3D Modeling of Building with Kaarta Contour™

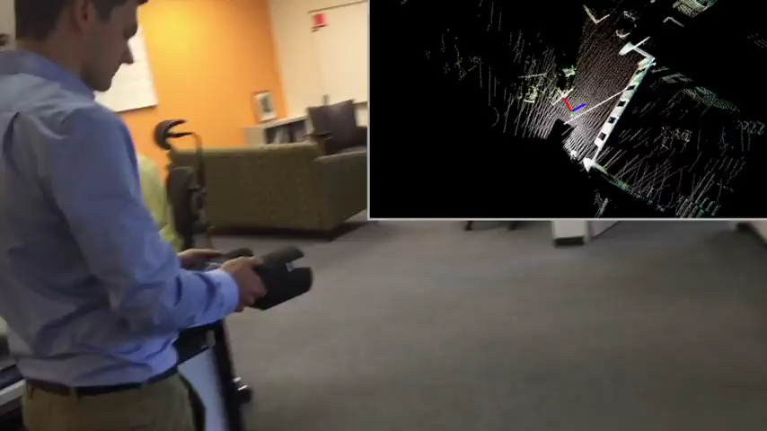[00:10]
You can see the model building on the screen in real time,
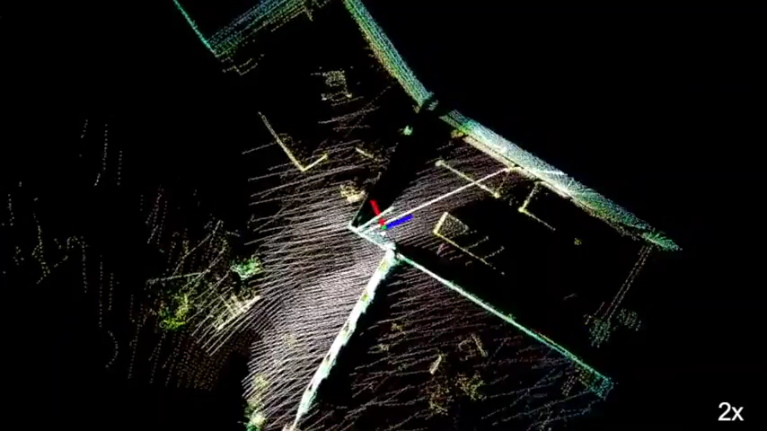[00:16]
so you don't have to worry about missing an area and you won't waste your time re-scanning old ground.
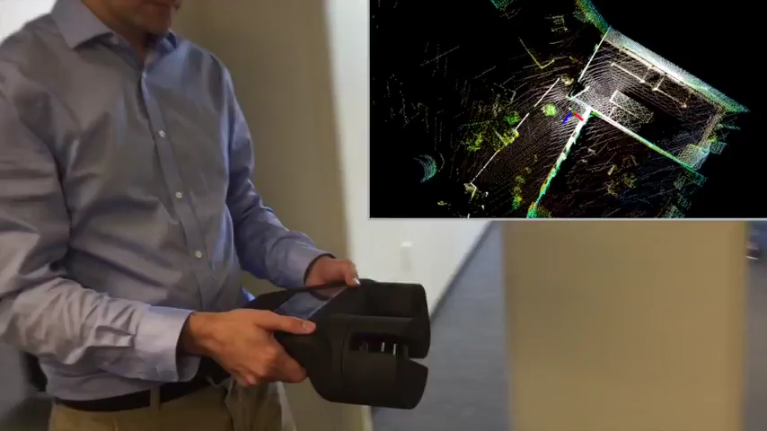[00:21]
You can rotate the view during operation to better see what you have and have not captured from multiple viewpoints.
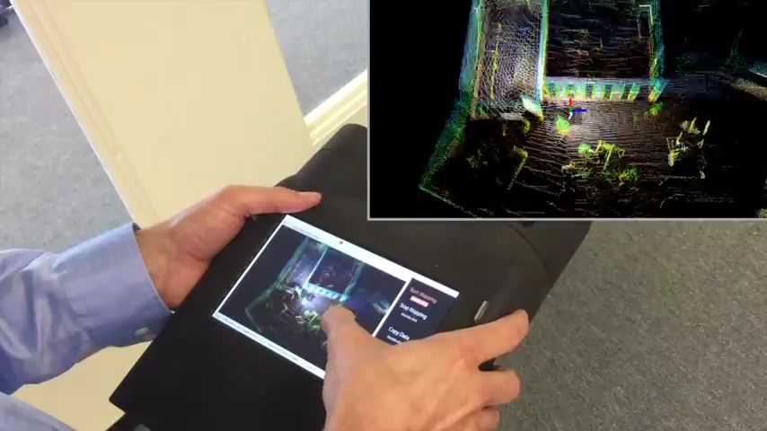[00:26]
The model can be generated of rooms or entire buildings.
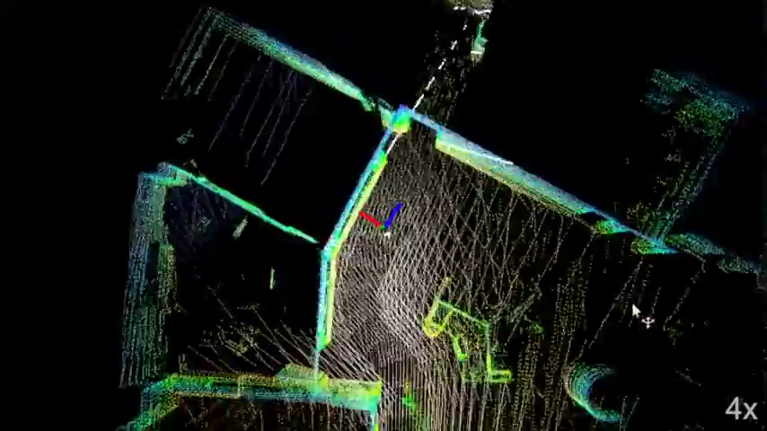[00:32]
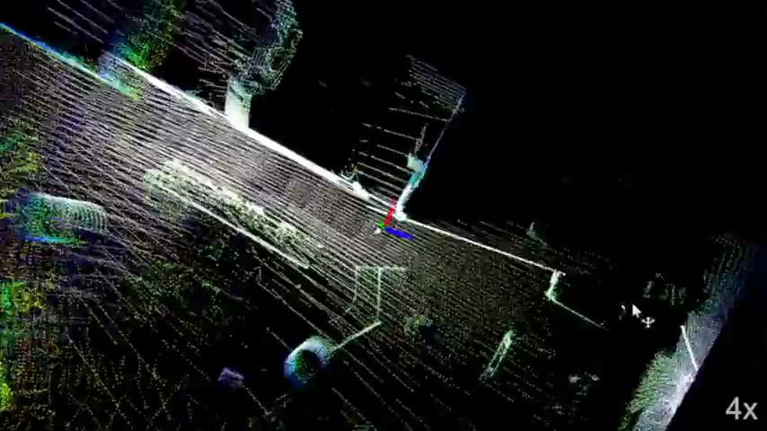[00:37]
The rotating laser generates hemispherical data to capture the entire room from floor to ceiling rapidly at a range of more than 15 meters.
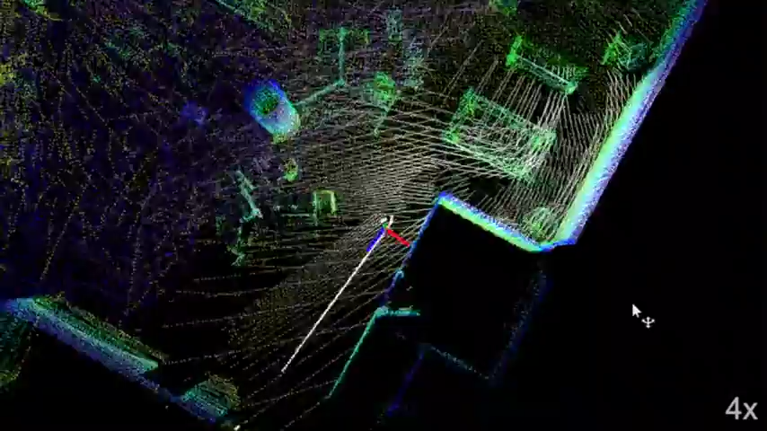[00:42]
This is done without GPS access or any kind of site preparation.
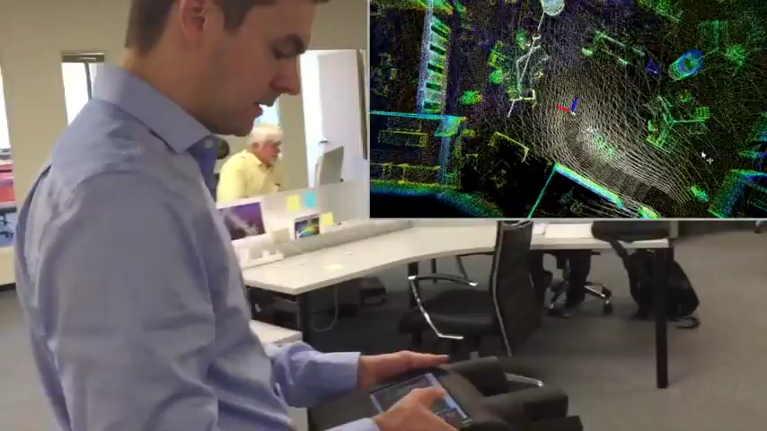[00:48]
You can avoid hand measurements and the potential for transcription errors and generate your models much more rapidly.